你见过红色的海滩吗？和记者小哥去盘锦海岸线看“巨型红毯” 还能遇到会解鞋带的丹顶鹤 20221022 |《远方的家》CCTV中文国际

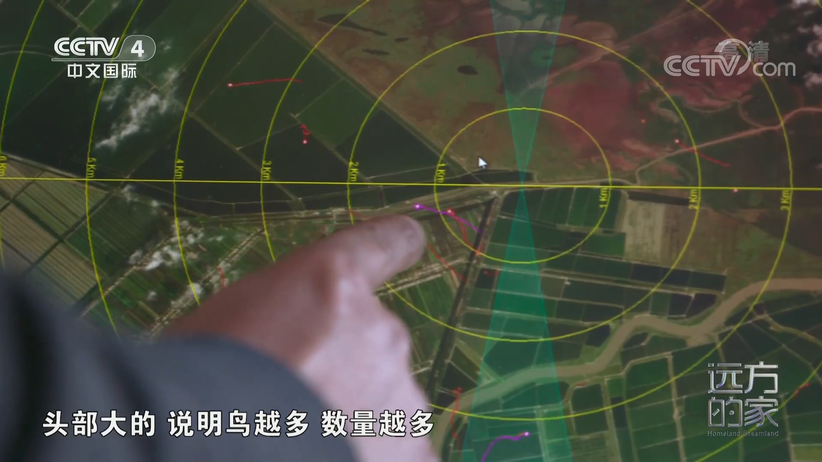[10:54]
说明鸟一多数量一多红的一小说明鸟的鸟群的小数量就少
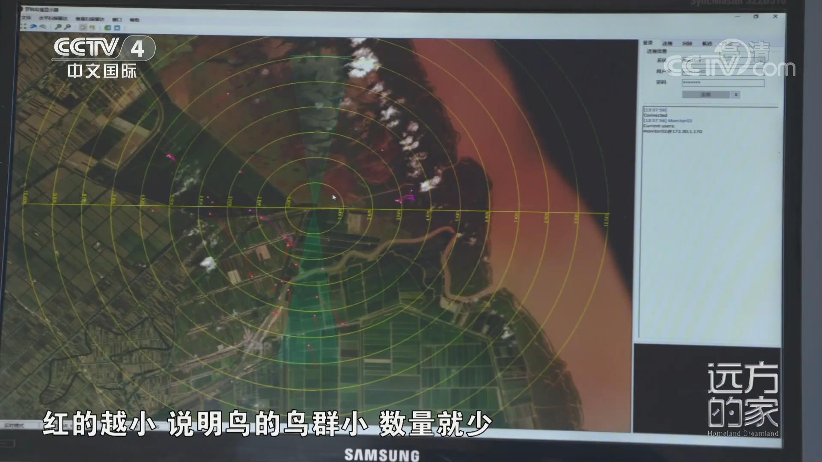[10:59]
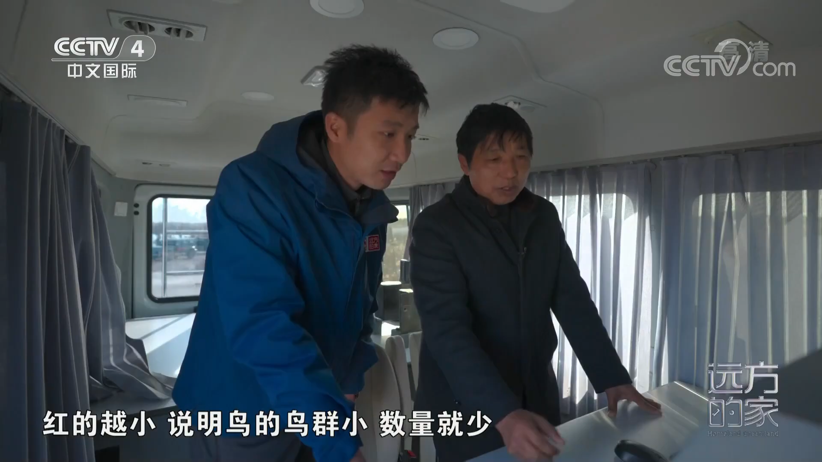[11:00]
听陈工员介绍雷达车只负责监测和记录
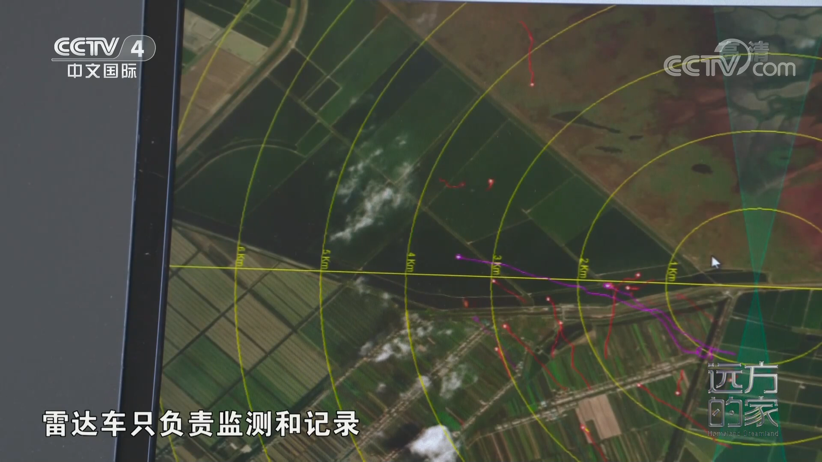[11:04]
保护区内与其关联的后台设备可以根据雷达车的数据计算出鸟类的数量由于工作人员对于鸟的活动范围比较熟
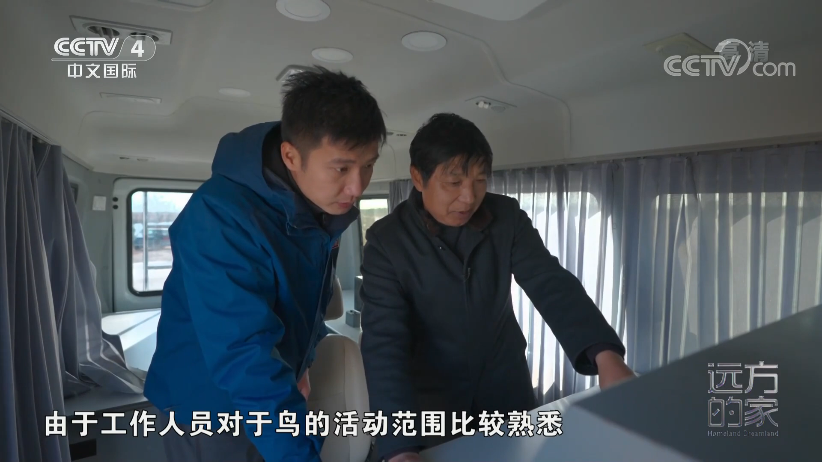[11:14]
悉所以他们从屏幕中就能大致判断出鸟的种类这是农田大密集的养着所以像这里跑的大部分是鸭类的鸭
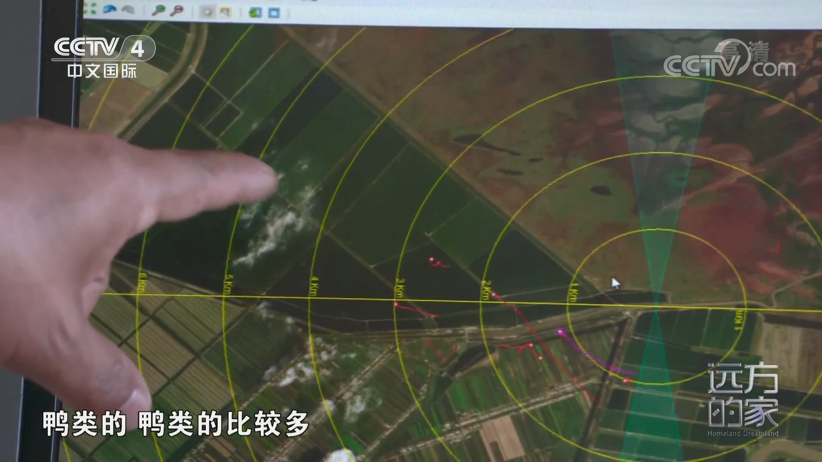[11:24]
类的鸭类的比较多这边跑的一块农田里跑的大部分是大雁那在这一片呢这一片是芦苇荡了吧这一片是芦苇荡芦苇湿地对